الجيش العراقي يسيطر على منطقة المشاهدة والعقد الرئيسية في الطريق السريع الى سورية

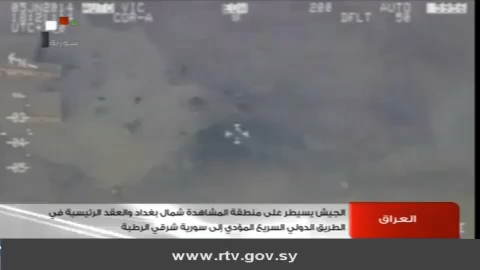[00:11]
سلاح الجو العراقي من تطهير العقد الرئيسية في الطريق الدولي السريع المؤدي إلى سورية في منطقتين الكيلو 125 والكيلو 70 شرقين
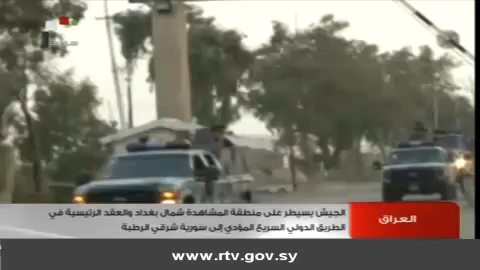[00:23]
رطبة وتطهير منطقة المشاهدة شمال بغداد وتكبيد الإرهابيين
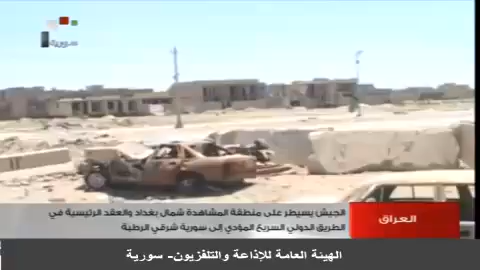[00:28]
51 قتيلا و23 عجلة مسلحة وفيما واصلت الطائرات العراقية
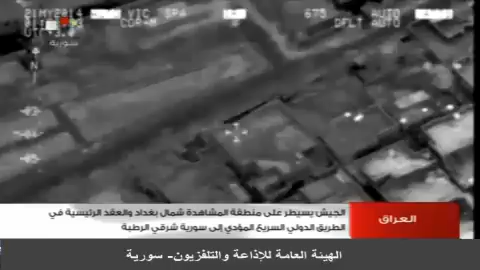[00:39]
المسيرة والسيخوة المقاتلة دك حواظن الإرهاب في مناطق الزوية في صلاح الدين والسعدية في ديالة والهياكل في الفلوجة ومحيط معسكر البكر
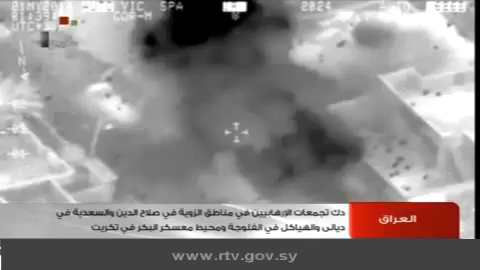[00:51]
في تكريد مكبدة الإرهابيين 75 قتيلا بينهم 25 انتحاريا عربيا وأجنبيا مفخخا أكملت القوات العراقية